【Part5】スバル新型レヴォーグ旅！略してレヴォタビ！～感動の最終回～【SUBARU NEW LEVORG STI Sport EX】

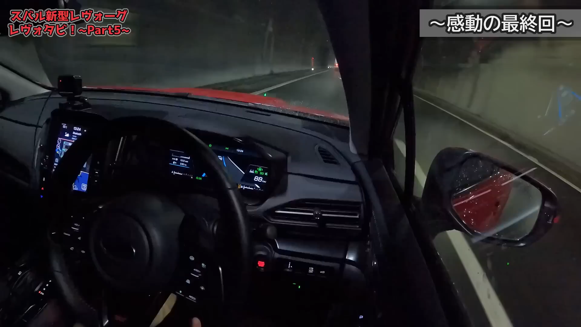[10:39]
70キロ弱このまましばらくずっと雨降ってますけども安全運転で帰りたいと思います